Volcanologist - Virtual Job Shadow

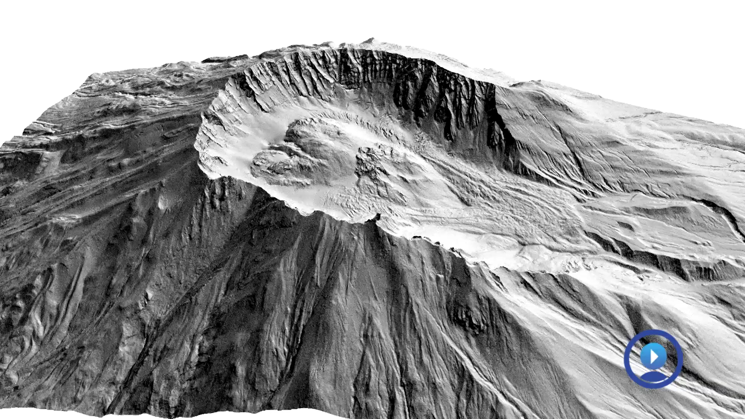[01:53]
I'm a specialist in photogrammetry and geographic information systems or GIS software and so here's a model of Mount St.
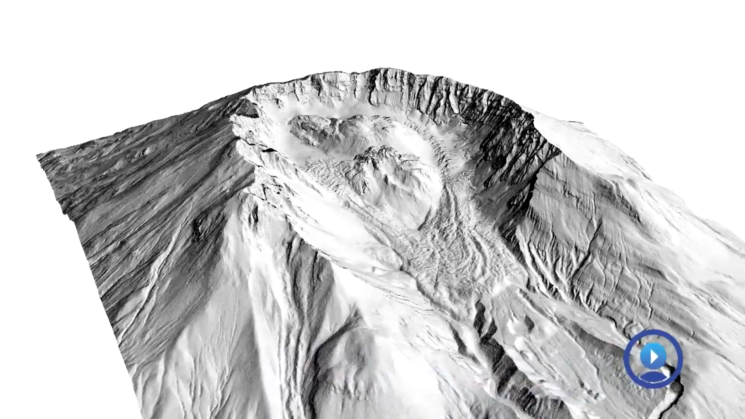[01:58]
Helens. One thing I really love about my job is I'll
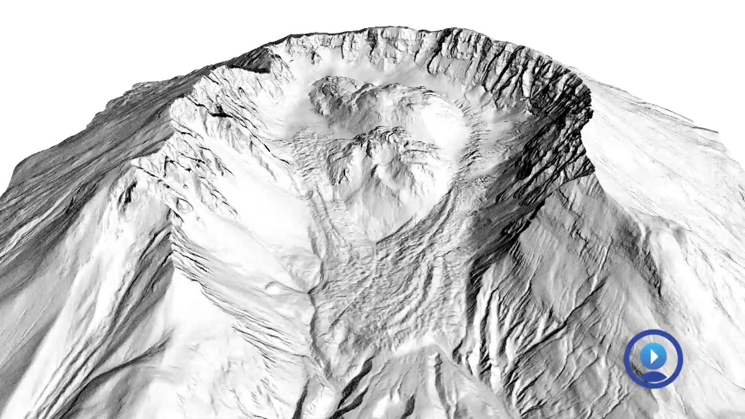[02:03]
fly in a helicopter and take photos using like a standard digital camera just like this and
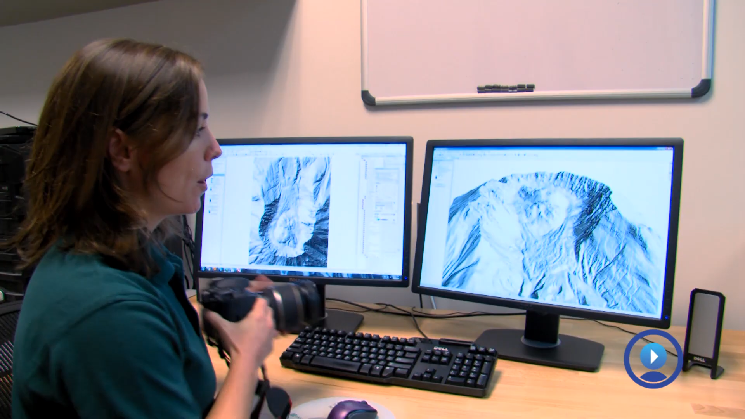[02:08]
shoot overlapping photos of a volcano and then I export those and put them into GIS
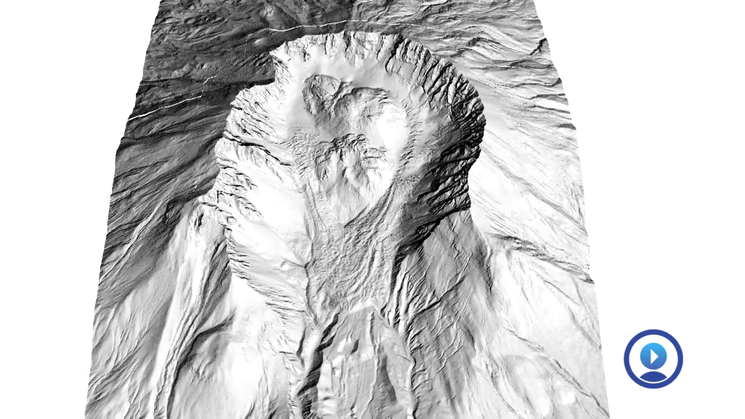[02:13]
and with these models we can measure how fast a lava dome is coming out and how big it is and that has implications for volcanic hazards.